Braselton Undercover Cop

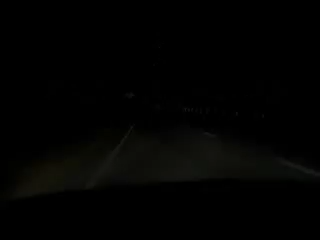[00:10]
Hello, we're in Homer, Georgia, off of, I don't know, 441 or somewhere, and we saw an unmarked cop car. I don't know what he's shooting. He's back this way, sitting on the side of the road, so I'm going to go back towards him to see if we can get him, make a little space in between the cars in front of us.
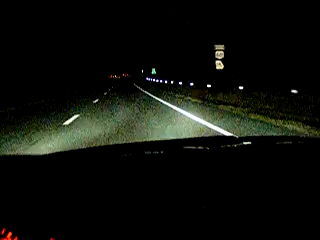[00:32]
And we'll get maybe 65 or 70 miles per hour just to get his interest going there. Let's see if he can shoot a whole suit at us up here. We're going about 70 miles per hour.